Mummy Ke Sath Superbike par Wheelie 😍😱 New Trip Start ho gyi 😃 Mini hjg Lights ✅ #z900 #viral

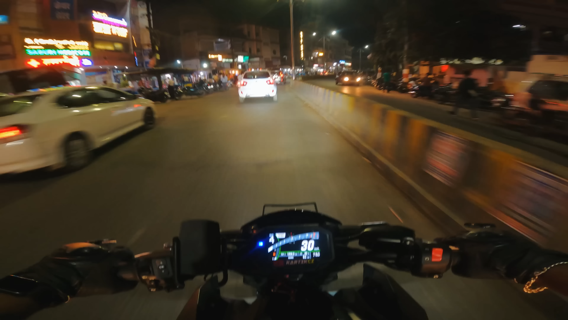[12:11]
फोर्ट। तो भाई जब लाइट ऑन कर ली जाए तो अब जलाते हैं हम येलो लाइट, तो ये कुछ इस तरह से येलो बीम है,
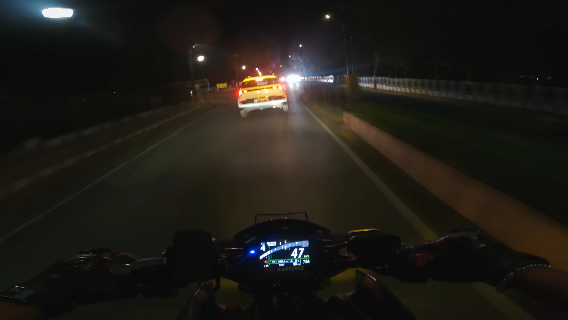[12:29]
अभी वो सेट नहीं है, वो ऊपर जा रही है,